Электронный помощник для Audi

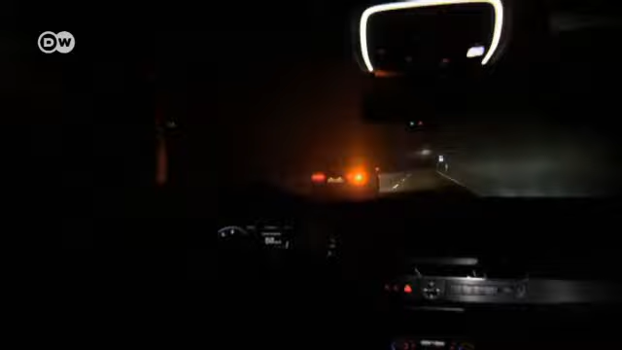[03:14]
Например, во время тумана включается встроенный в фары мощный лазер.